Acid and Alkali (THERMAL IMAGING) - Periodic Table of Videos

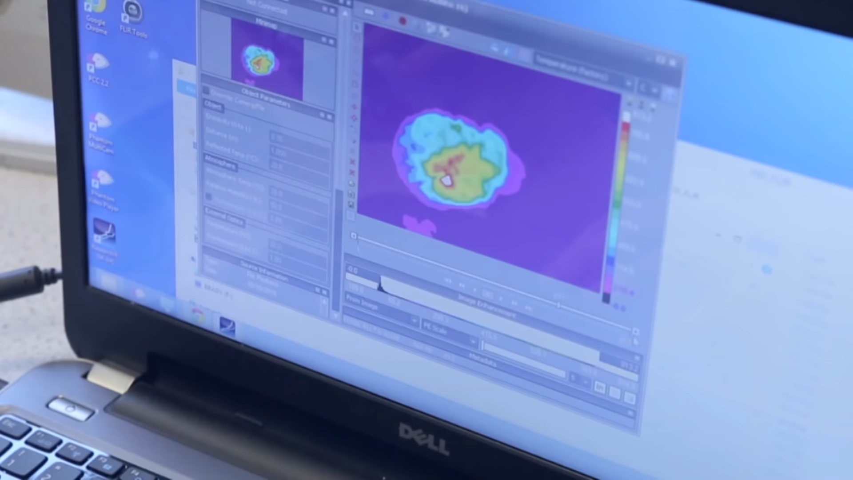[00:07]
especially if you look at the temperatures.
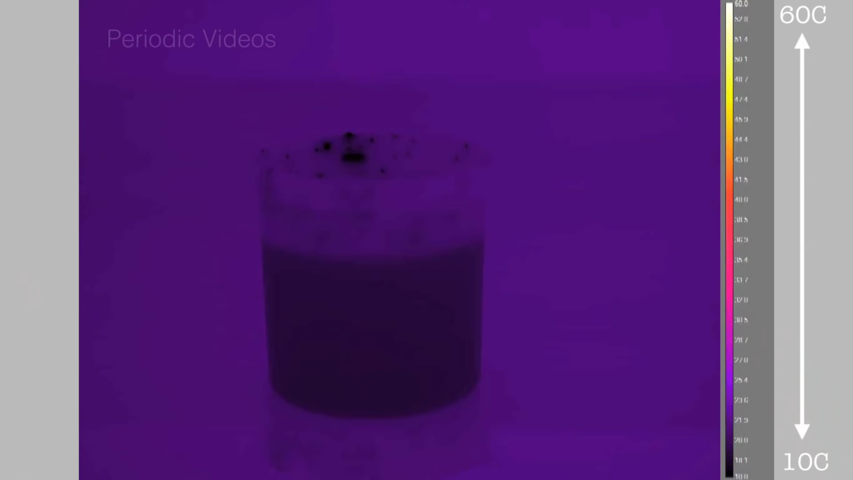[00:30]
So we've done the experiment in a plastic beaker so you can see through the beaker and see the inside surface of the water.
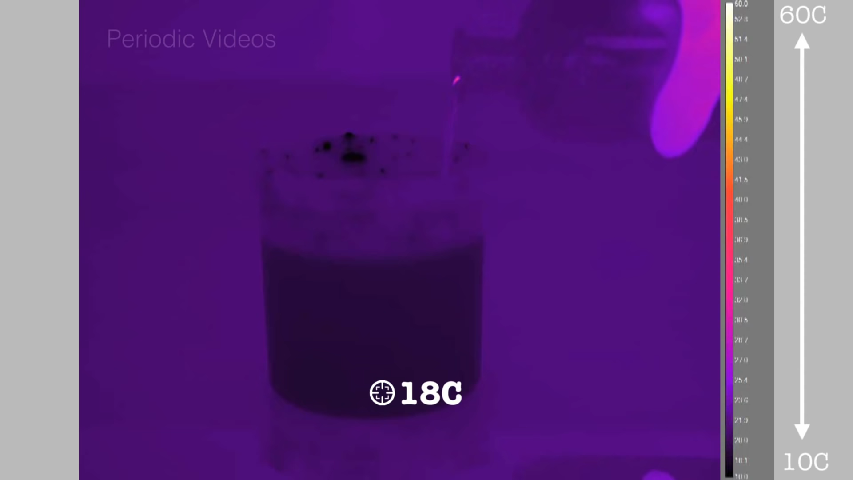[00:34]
On screen: spot 18°C
Now the acid is much denser than water so it sinks to the bottom. But then the water begins to dilute
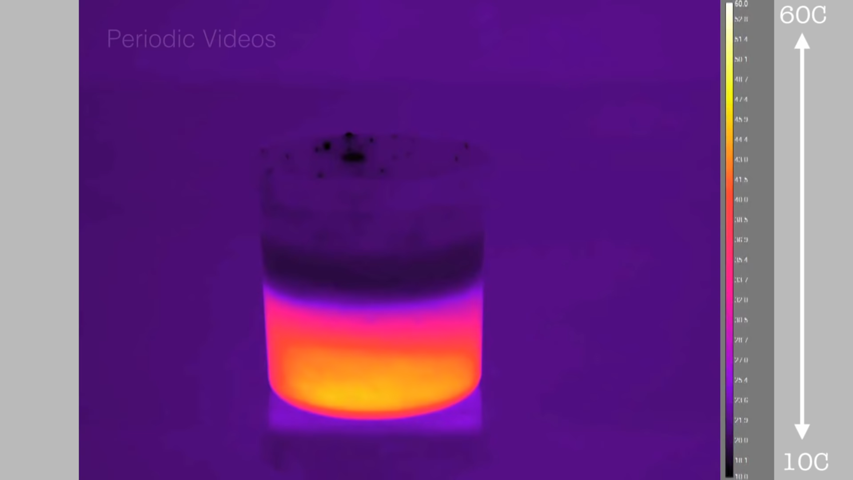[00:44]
the acid and the acid interacts with the water and generates heat.
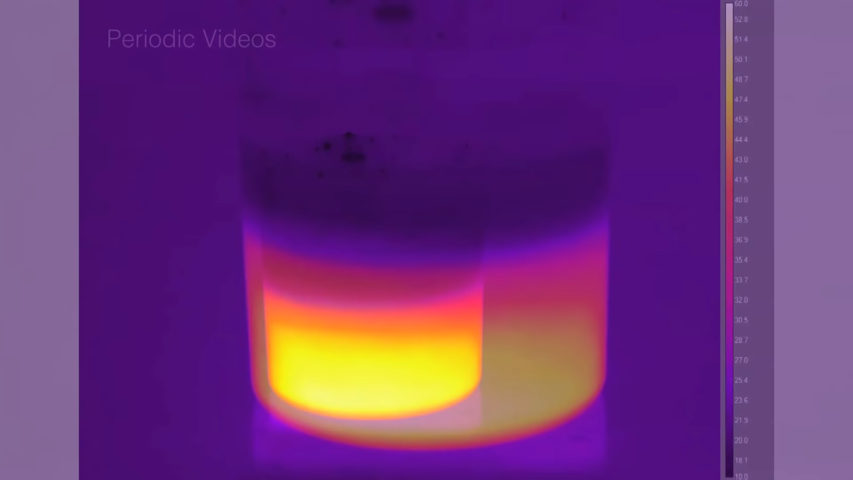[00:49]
The interaction is the water molecules interacting
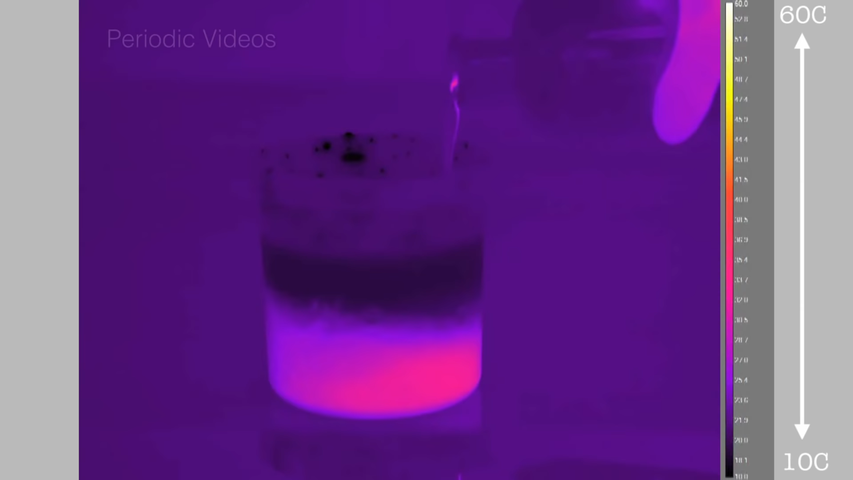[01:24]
But the next thing that's interesting is that you know that hot things rise,
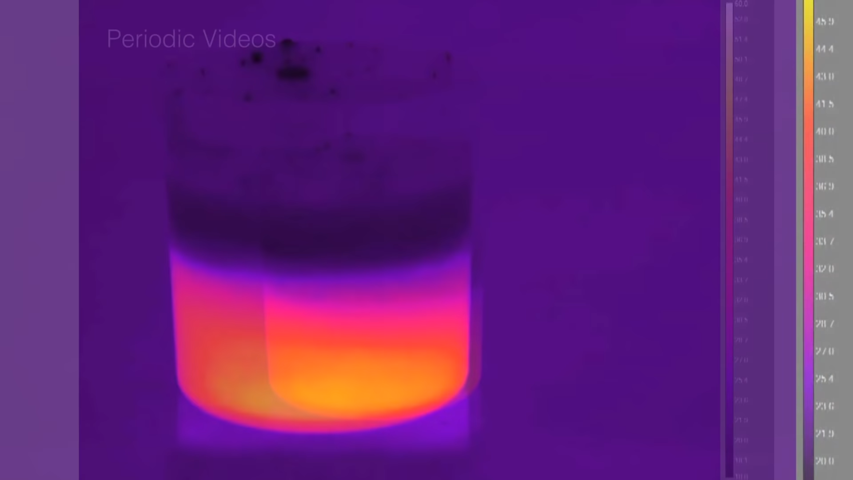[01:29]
but the acid layer stays hot and the water on top stays relatively cold.
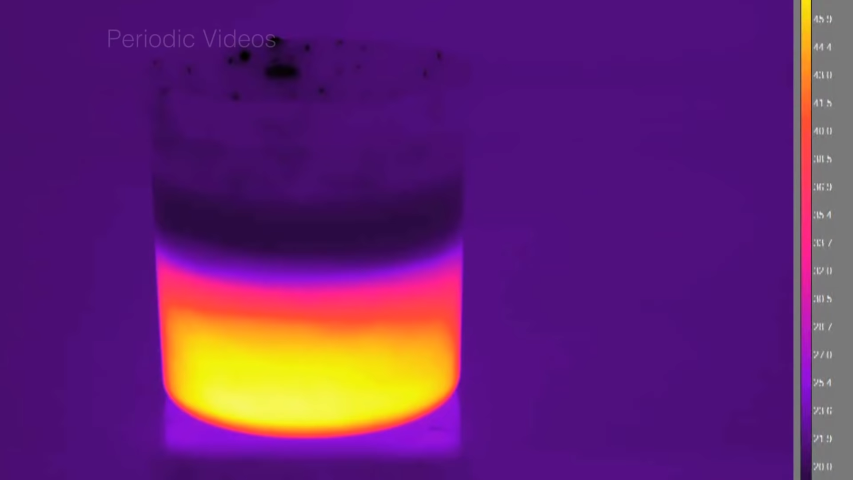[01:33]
And the reason for this is that the acid is far denser than the water. So even with the heating, it's not light enough to convect up.
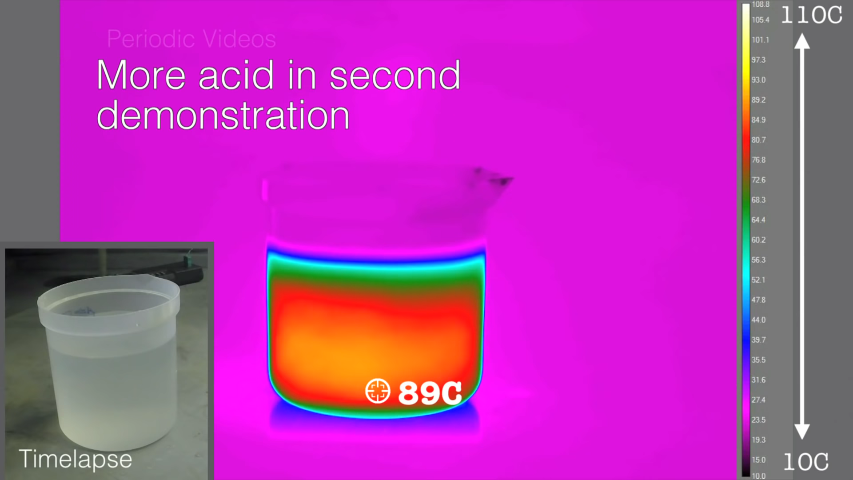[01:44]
On screen: spot 89°C
And so what you have to do is to stir the acid with a rod and then it starts mixing things up.
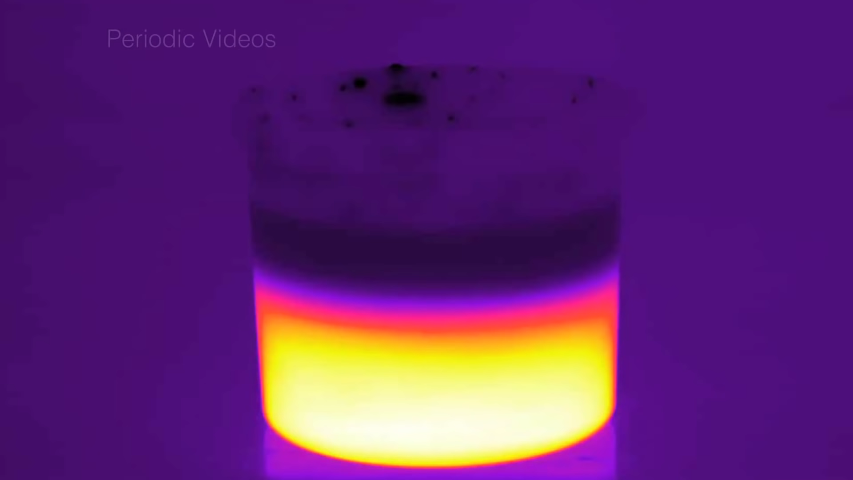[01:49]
I was quite surprised by the lack of convection, but it really demonstrates how important it is to stir a reaction mixture.
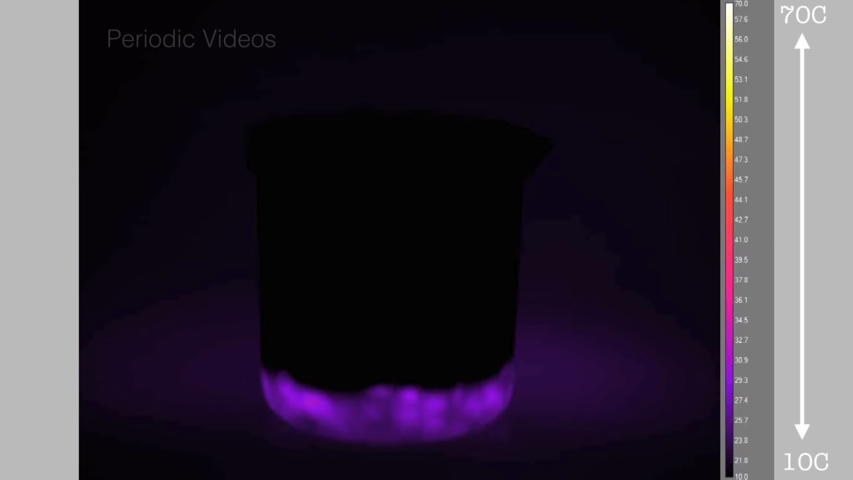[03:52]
But just like the acid, that solution is very dense. Far denser than ordinary water. So it doesn't shoot up towards the surface,
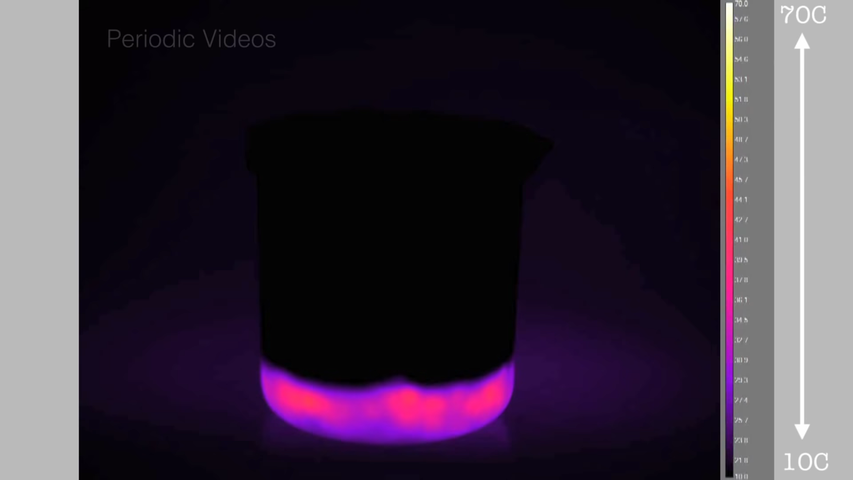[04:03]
but that concentrated layer gets hotter and hotter.
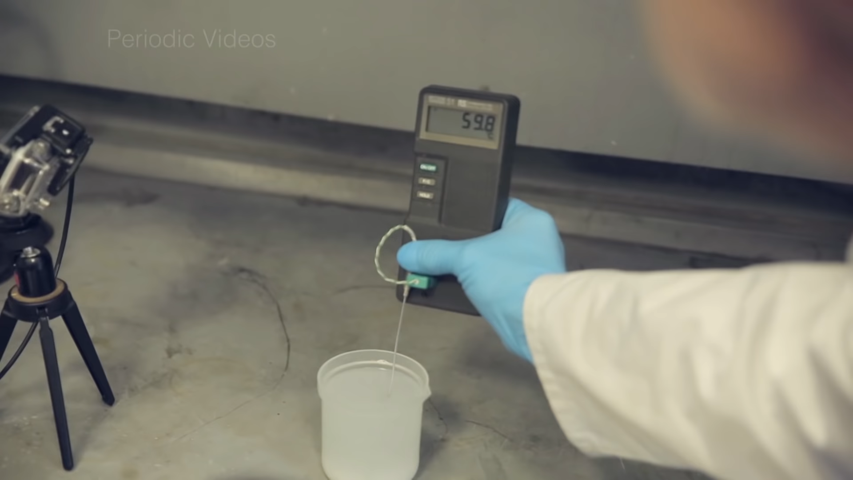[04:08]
And you have to be quite careful because you can generate a lot of heat without realising it.
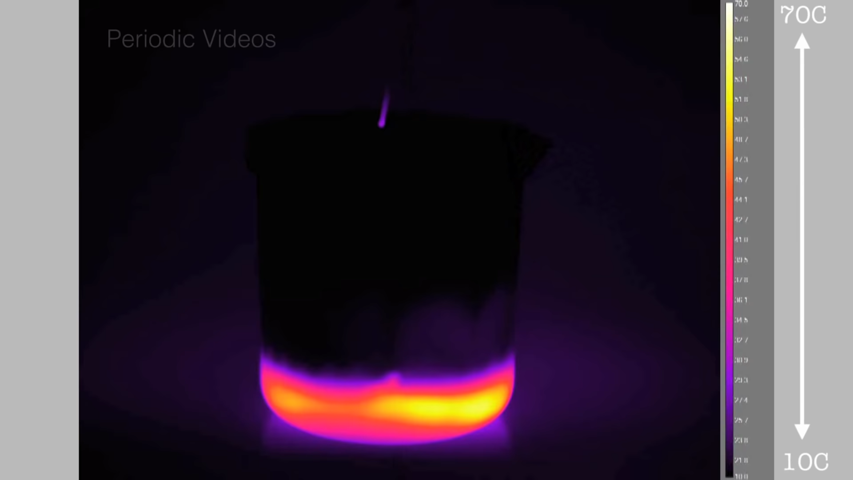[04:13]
On screen: scale bottom 10°C
Just as before, if you stir it,
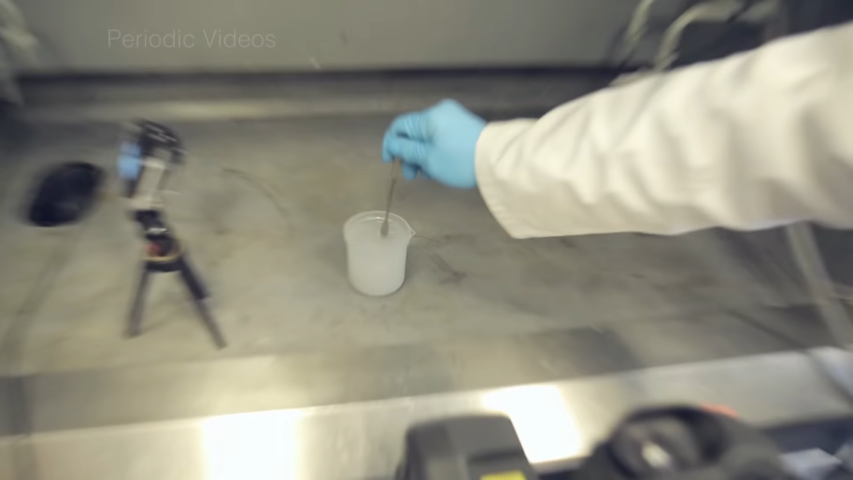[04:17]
you can get that heat to go up into the bulk of the solution.
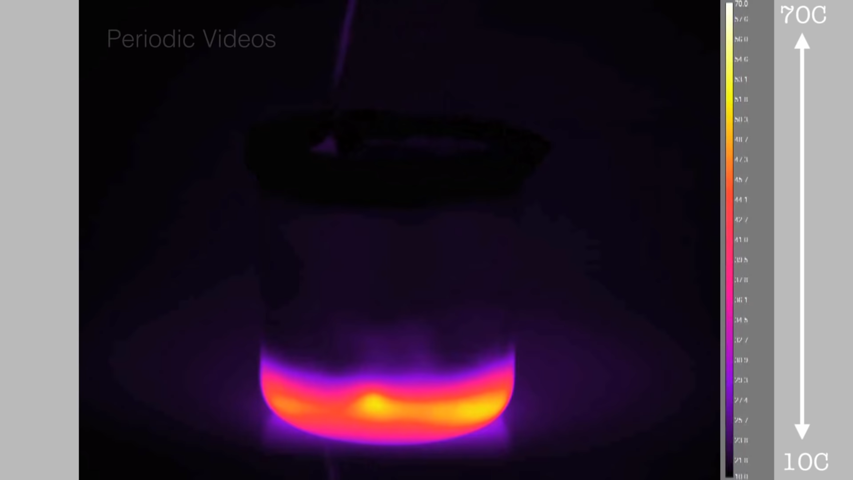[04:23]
But unlike the acid, because the pellets are solid, they stay at the bottom of the beaker. So you keep on generating the heat at the bottom of the beaker.
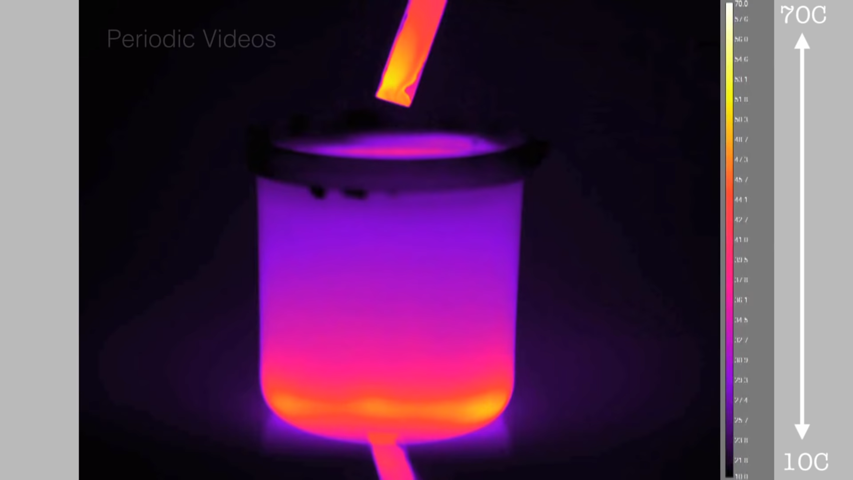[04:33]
On screen: scale top 70°C, scale bottom 10°C
But very slowly, you can see the heat spreading. If I'd been asked beforehand what would happen with the temperature in these two and how they would behave,